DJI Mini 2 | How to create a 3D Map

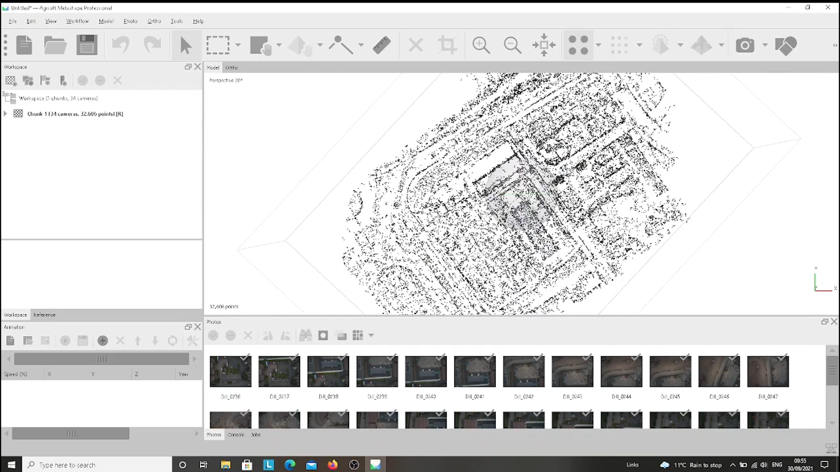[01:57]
Ok here we go here we go here we have we have the point cloud now we we go again to workflow then we press the build dance cloud
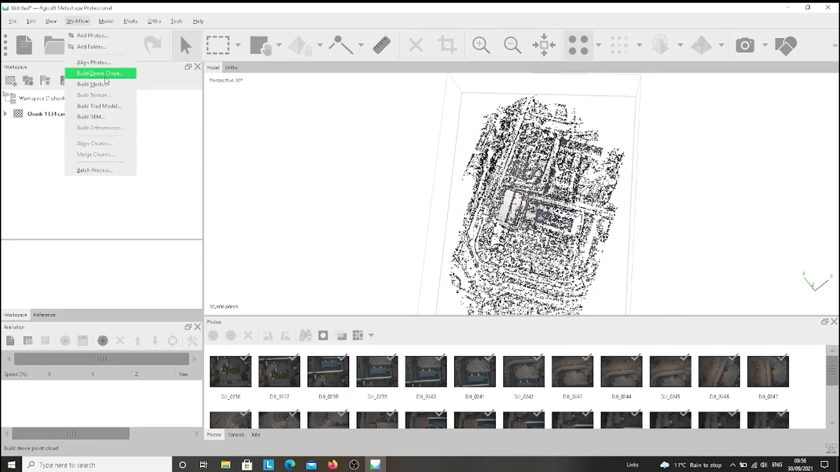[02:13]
cloud and we leave it on medium and we press ok again
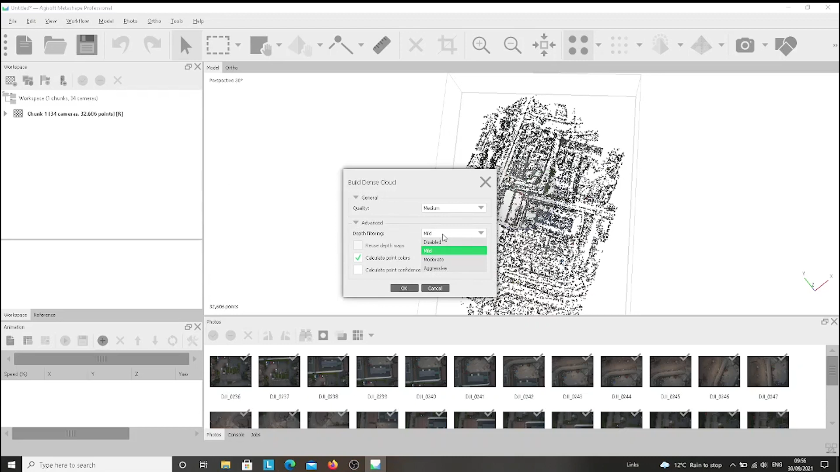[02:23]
we'll have to wait another minute or two
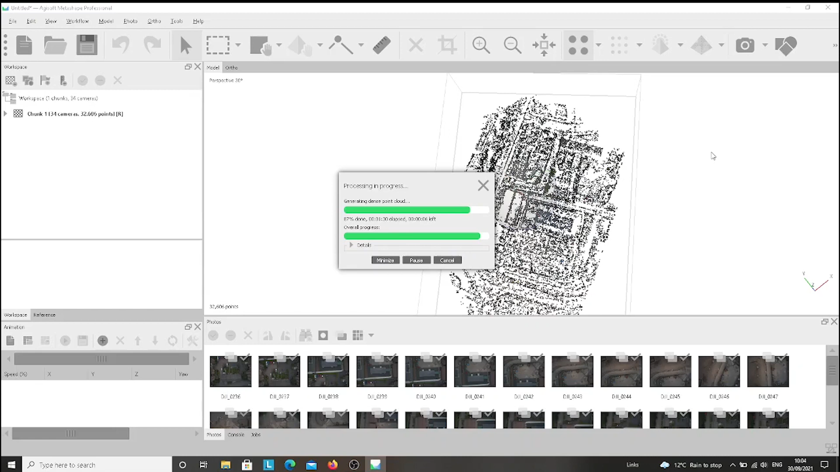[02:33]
okie dokie we've got the dance cloud and then we go again to the workflow and we have to press build
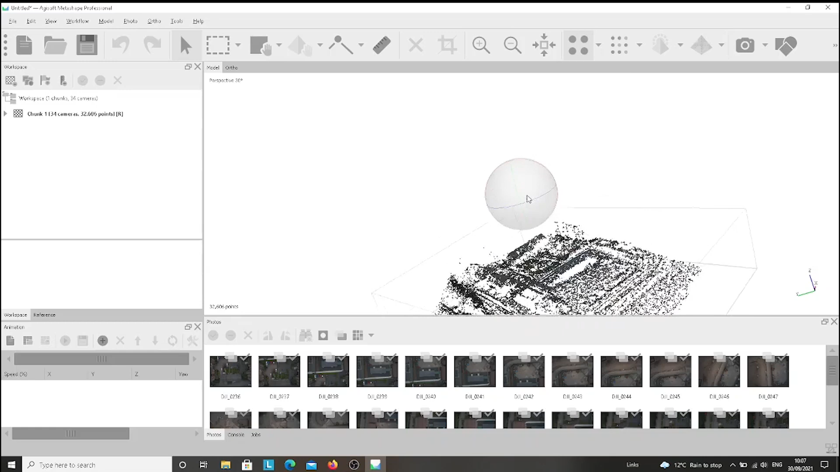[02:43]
map smash button in
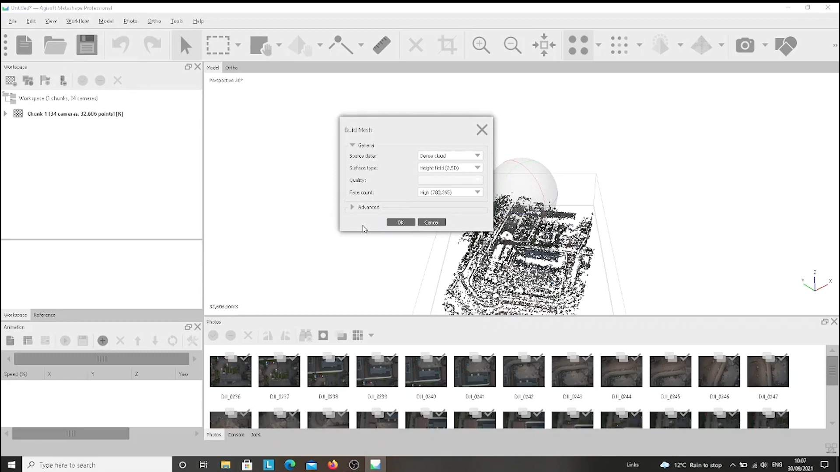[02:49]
here we leave everything as it is and we press ok again
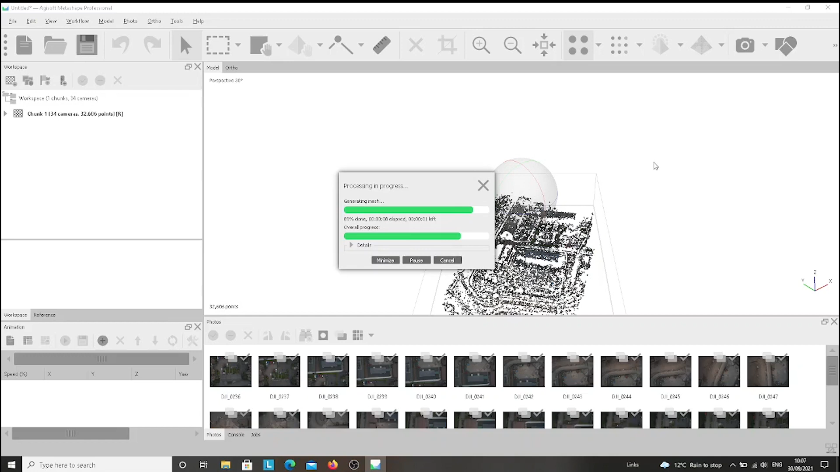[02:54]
and now as you can see we have the the whole 3d map built so we can we can have a look and play a bit with it the quality of the 3d map depends on how many pictures do you take with your drone because i took about 35 36 pictures but if you take for example maybe at least 50 pictures you can
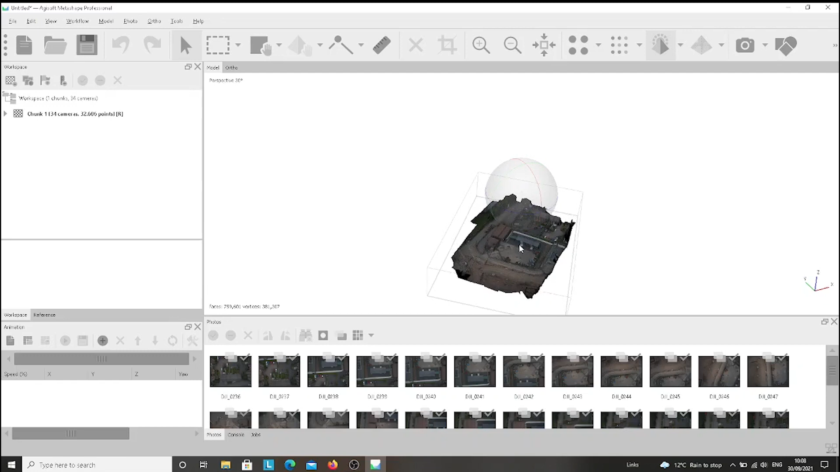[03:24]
obviously see a really really big difference because the the 3d map will be much much better we go ahead with our process we go back to workflow and then we click on the build texture button and we leave everything as it is and we press ok again
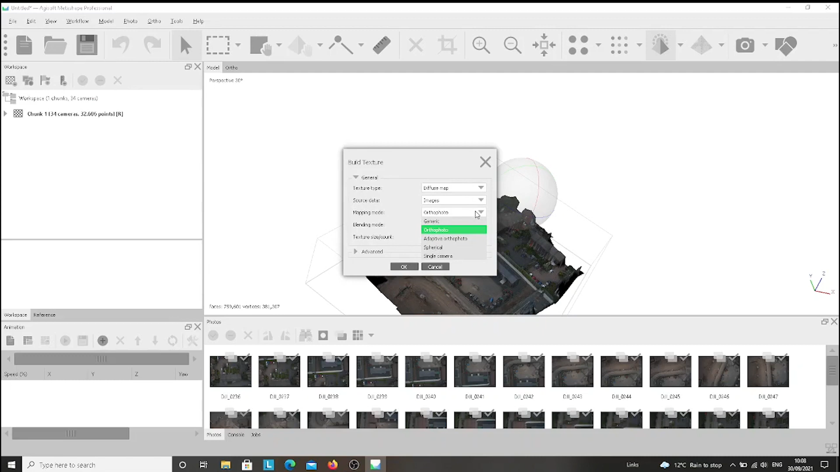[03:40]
wait few few minutes and then we have a textured 3d map
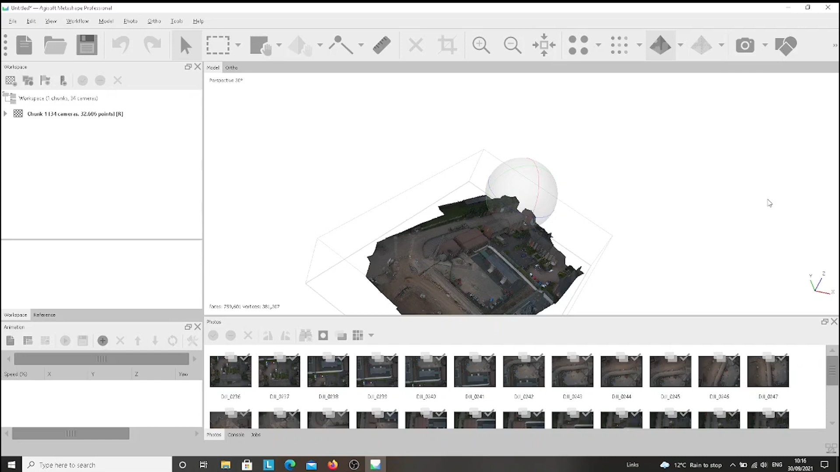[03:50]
which from my point of view looks decent now we can create
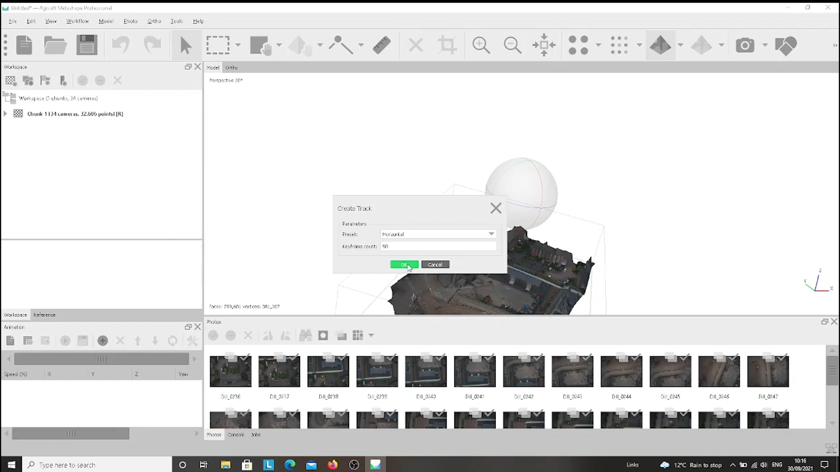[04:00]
like a movie presentation for the for the whole
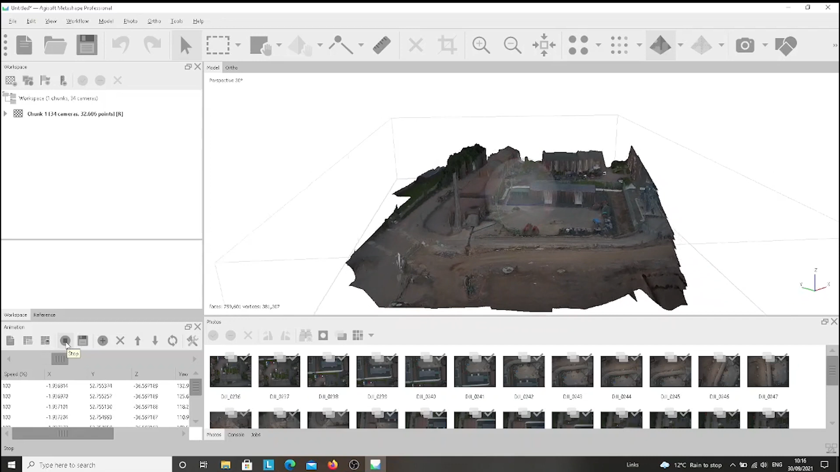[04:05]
3d map and if we are happy with it we can export it
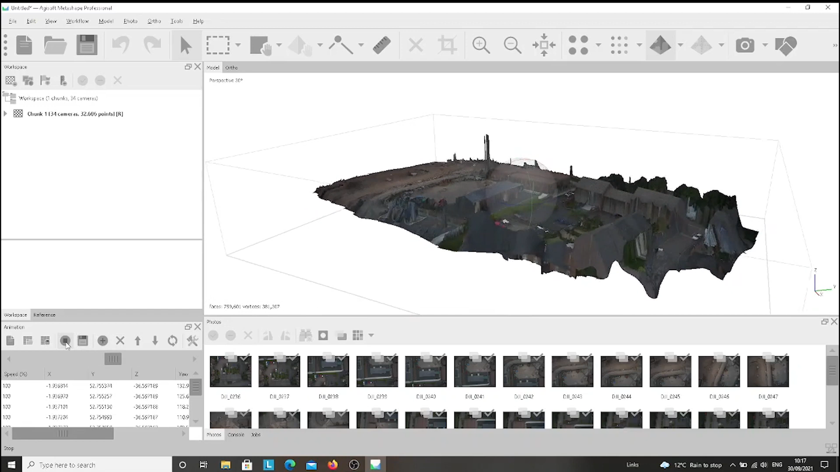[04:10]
on our computer if your photos are not so bright we can choose the brightness of the photos going to tools and then we choose set brightness and i choose the estimate button to decide
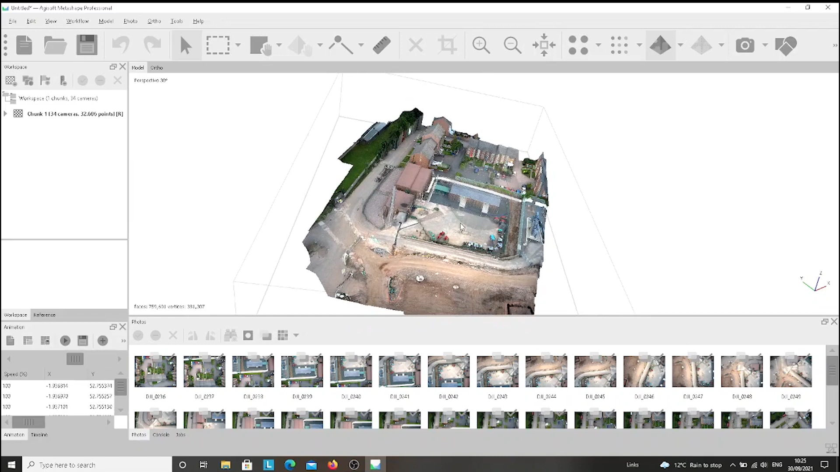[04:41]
what's the the best for for my pictures and i'm happy with it so i press apply and then ok and as you can see the images are brighter if you find useful the video i create please don't hesitate to subscribe on my channel to like my